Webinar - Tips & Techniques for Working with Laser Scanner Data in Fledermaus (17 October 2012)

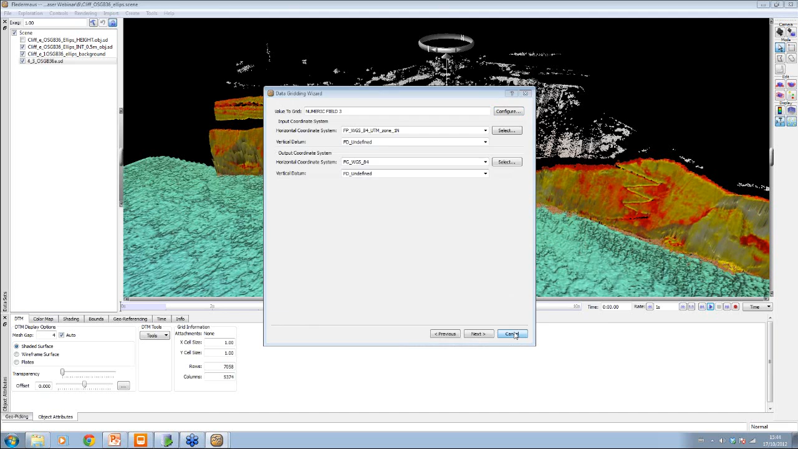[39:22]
an SD file, you create a scaler from this one, and then you impose one on top of the other.